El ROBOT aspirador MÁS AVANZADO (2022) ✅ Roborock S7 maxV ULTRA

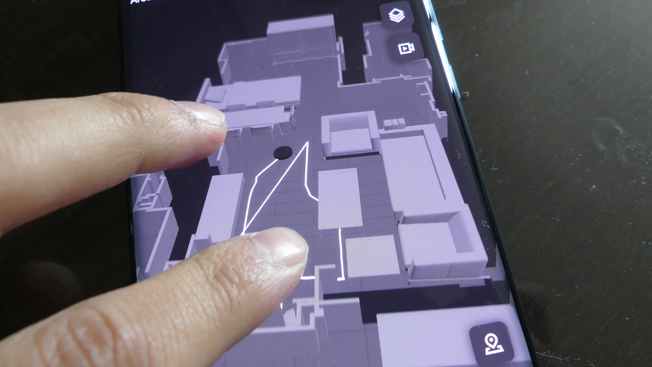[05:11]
Utilizando la cámara del iPhone La casa Y creártela con los cuadros O sea,
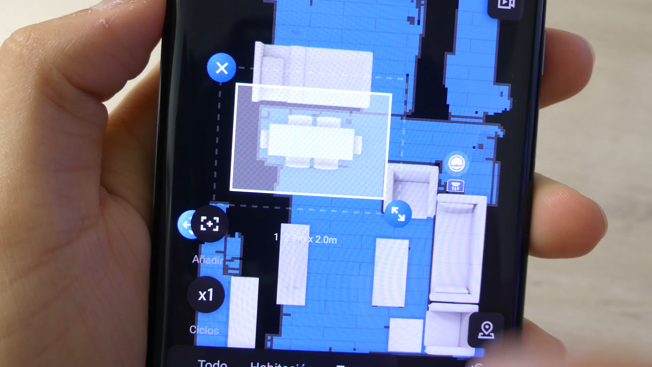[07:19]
Marcamos la mesa Del comedor Y te limpia Alrededor de la mesa Del comedor En 3D Una cosa que yo La verdad es que nunca Había visto Y es súper útil También como